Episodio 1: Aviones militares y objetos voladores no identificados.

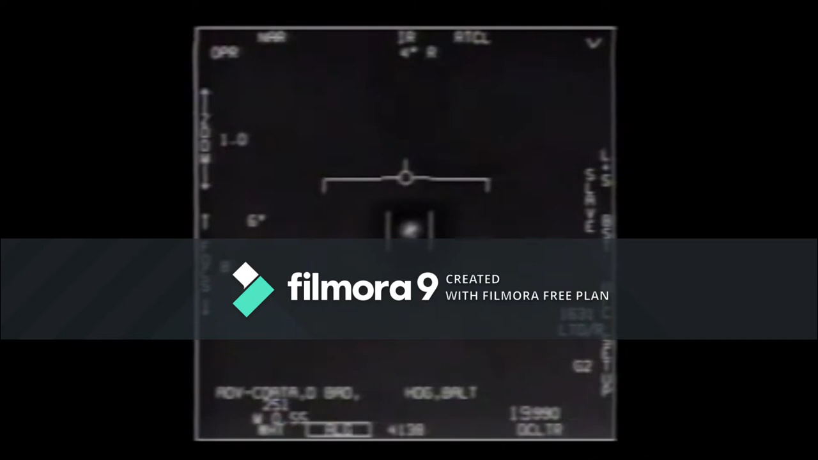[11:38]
a pilotos les toca ver esta situación, les toca ver también todo el tema con un nuevo sistema de visión infrarroja mejorado. Ya hay un pod externo, ya no es necesariamente el sensor del avión, son otras cosas completamente diferentes, o sea, las circunstancias cambian. Y electromagnéticamente ya estamos hablando de una realidad completamente diferente porque la electrónica cambió. Entonces, al momento en el que nosotros comenzamos a ver que se tiene un registro en el año 2004 y se tiene otro registro en el año 2014,
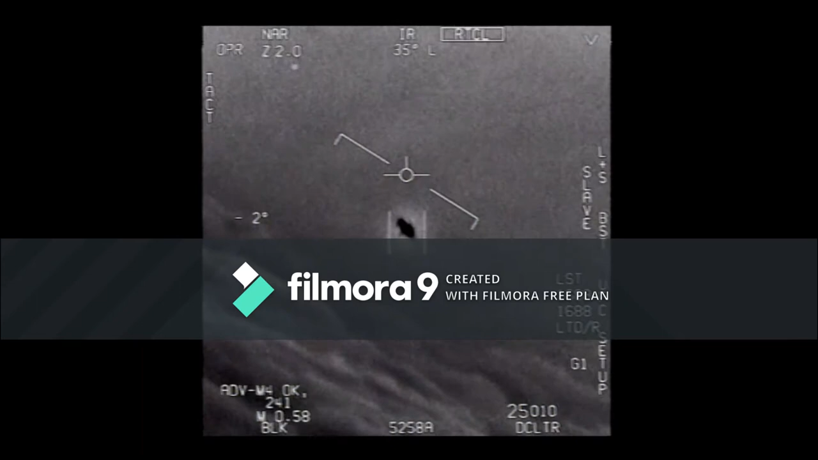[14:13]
A esta altitud está el objeto girando, o bueno, está quedando estático, no sabemos si gira o no gira, porque la resolución de la cámara, por desgracia, no da para más. Y vemos este objeto ahí estático. Después vemos otro video en donde vemos a este pequeño objeto volando sobre la superficie del mar.
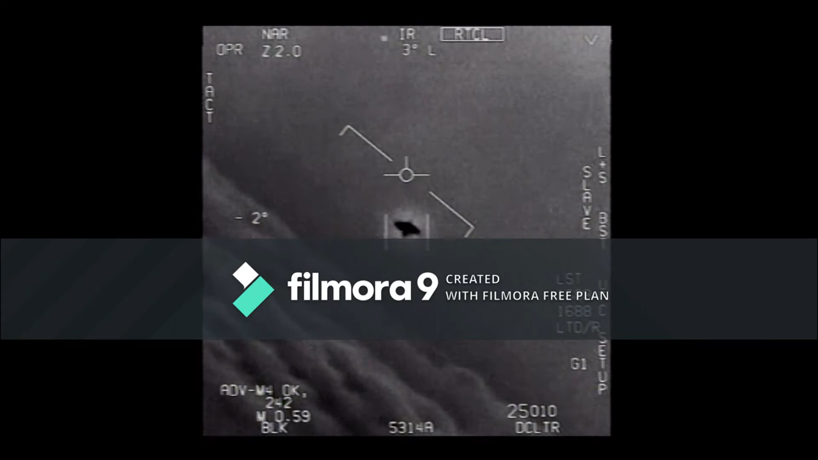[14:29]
Aquí el sensor del Super Hornet, el sensor infrarrojo, logra captar el pequeño objeto y seguirlo. O sea, el sistema de reconocimiento de imágenes, el sistema digamos, de imagen inteligente que tiene el sensor, alcanza a captar el objeto y le comienza a dar seguimiento. Ahora, eso habla bastante bien de los sensores que tienen los aviones de la Marina de Estados Unidos,
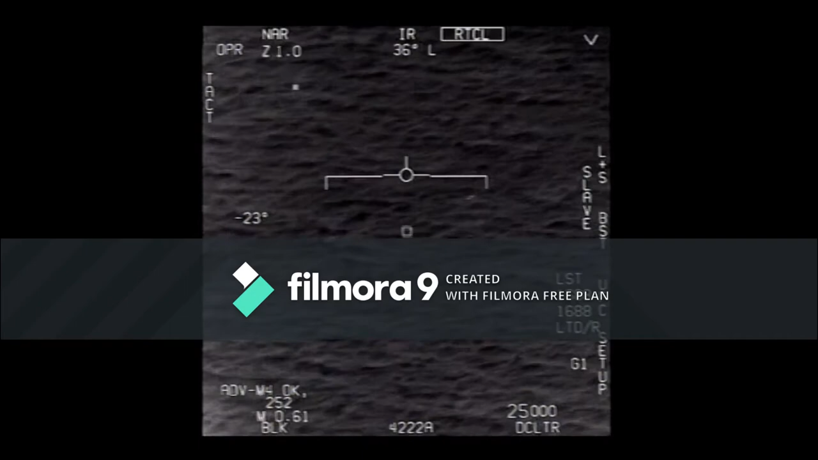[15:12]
pero en ese caso, el objeto queda enganchado por el sistema infrarrojo y este lo sigue. Esto es quizá una de las cosas más raras que hemos visto en mucho tiempo. Este es creo que el video más impactante de todos, porque de una forma o de otra, la cámara infrarroja no va a captar algo que necesariamente no esté programado para detectar. ¿Y qué es lo que está programado para detectar?
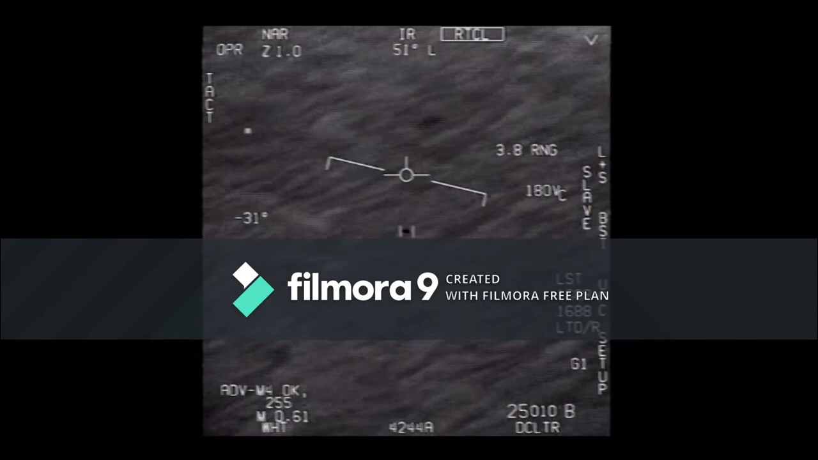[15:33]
Pues simplemente el espectro visual electro, bueno, más bien infrarrojo, ¿no?
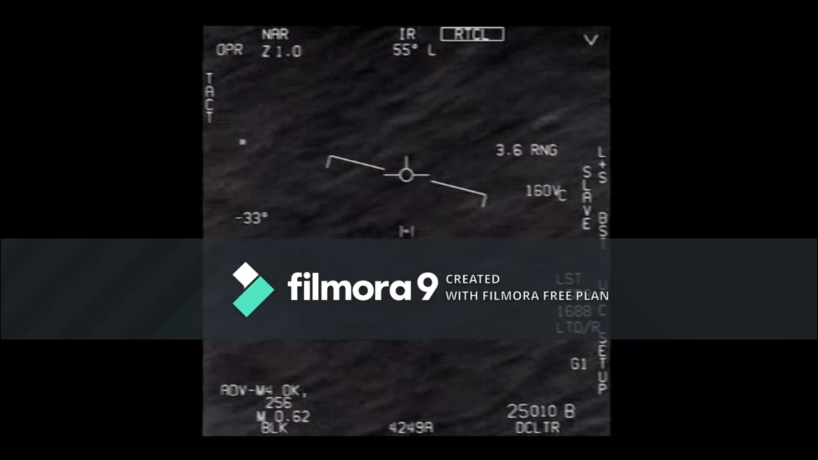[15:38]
Y hay otro video que se llama FLIR. Ese es pues un poquito más confuso. En este caso podemos ver de nuevo la tableta, el objeto que le llaman ahora el tic-tac, detenido en el aire a una gran altitud y está ahí estático. ¿Cómo nos explicamos que un objeto pueda ascender en cuestión de segundos de la superficie del mar,